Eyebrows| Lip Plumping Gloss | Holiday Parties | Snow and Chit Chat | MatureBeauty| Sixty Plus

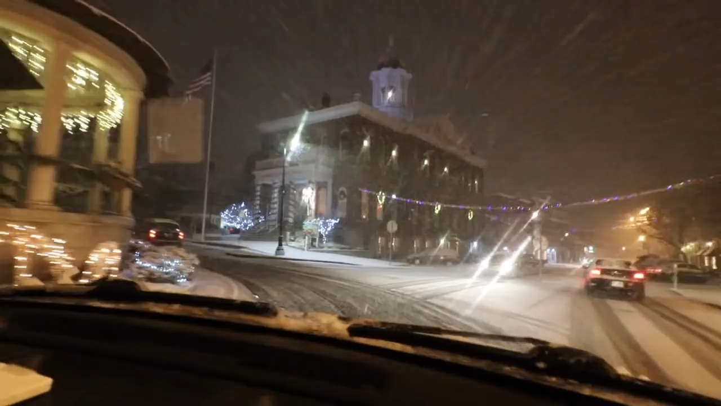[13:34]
did we did okay but there's nothing as pretty and I will leave you with this clip waking up the next morning with a beautiful beautiful beautiful snow and it's it's so pretty when it just freshly when it's just freshly fallen